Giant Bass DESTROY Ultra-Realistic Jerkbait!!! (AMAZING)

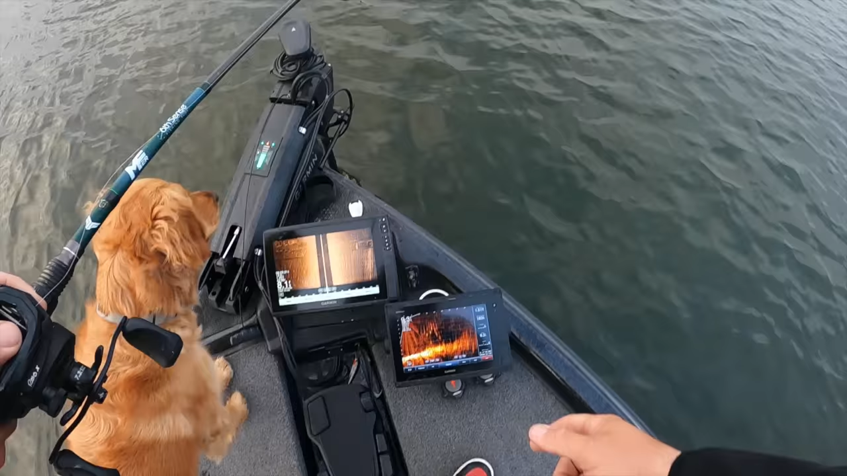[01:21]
Look at that, wow, you can already see schools of fish.
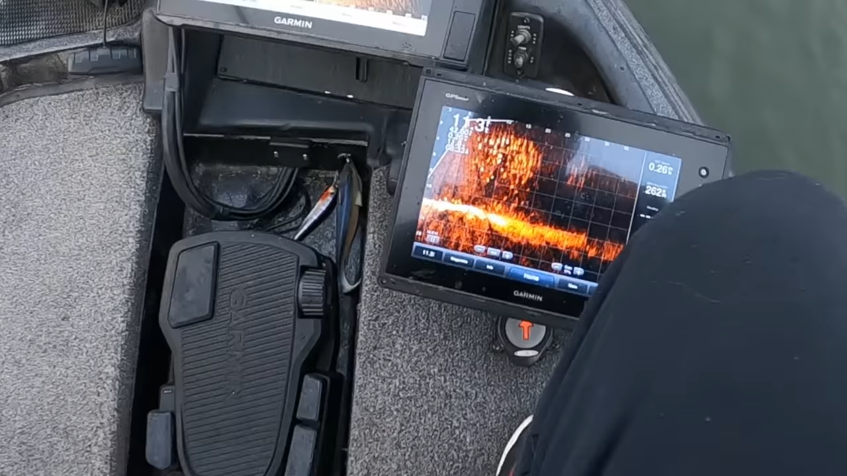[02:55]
So these are all crappie right here. Every single one of those is a crappie, hundreds of them.